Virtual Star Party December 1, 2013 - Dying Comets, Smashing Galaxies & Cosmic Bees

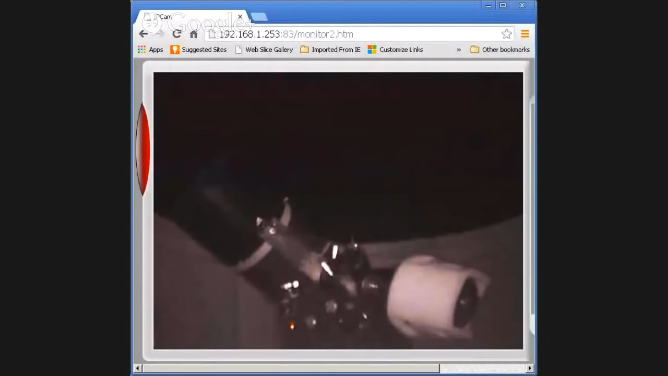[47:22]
Yeah, just for reference, by the way, this is how low I am to the horizon shooting this thing. Holy cow. Yeah. You know, I can't go too much lower and not hit trees. So that's the live view of the scope.